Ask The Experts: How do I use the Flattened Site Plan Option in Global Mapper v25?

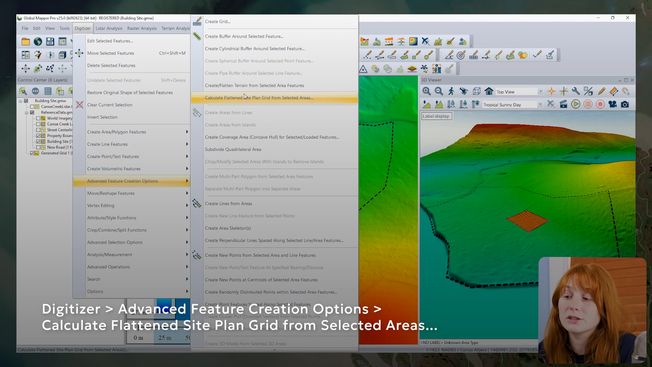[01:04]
So the existing tool in Global Mapper here is found in the Digitizer menu under Advanced Feature Creation Options. And it relies, again, on a loaded terrain layer and a selected vector polygon, both of which I have in this workspace. Now, the first, the top half of this dialog are existing settings that have been in previous versions of Global Mapper. We can choose to flatten the height of the selected area to a specified manually entered value, equalize the cut and fill volume values, and adjust the cut and fill slopes for the area, creating this new terrain patch. The new options available in version 25 of Global Mapper come towards the bottom of this dialog, towards site plan optimization.
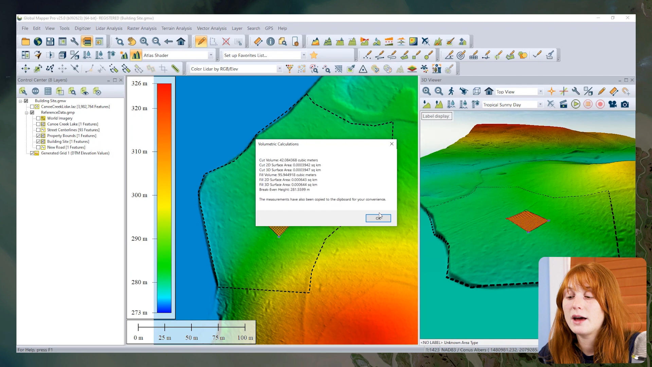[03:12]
When that analysis is complete, Global Mapper will zoom to our optimized site placement here, show us a volume calculation report showing our cut and fill volumes. And we can see this reflected in the 2D and 3D views that I have on screen. So we have our original selected polygon selected still in the 3D view here.
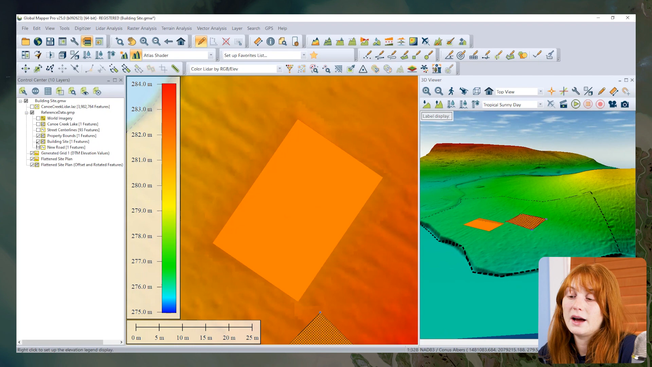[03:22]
I can turn that off and we can explore our optimized site placement. We have a polygon representing that flattened area. Turning that off, we have a small patch of terrain that has been generated to flatten our rectangular area and then blend into the surrounding terrain. This is subtle in the 2D and 3D views, but can be further explored in the path profile here,
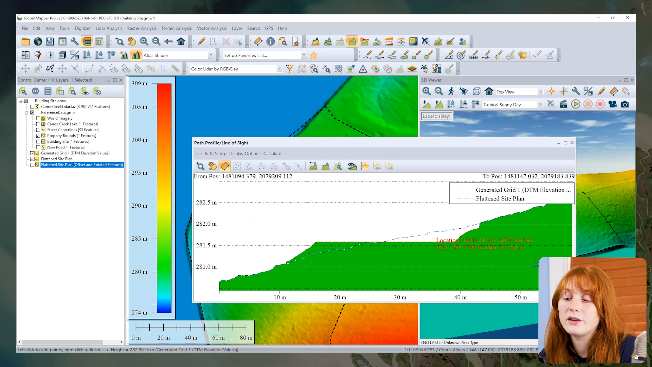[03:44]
seeing that we have a nice flat site for maybe a building to be placed. And this is created as an additional terrain layer in Global Mapper.
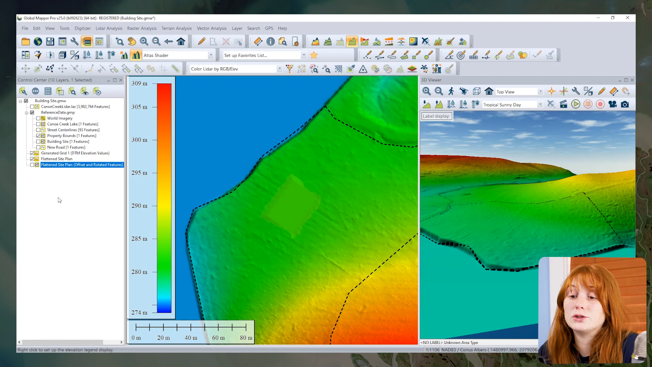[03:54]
Now to blend the existing surrounding terrain with this new patch of terrain, of course,
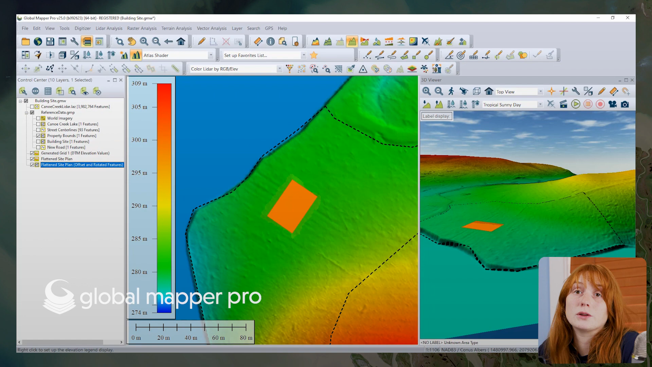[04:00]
you can just export those two layers to the same local file to load into another workspace or use later for further analysis.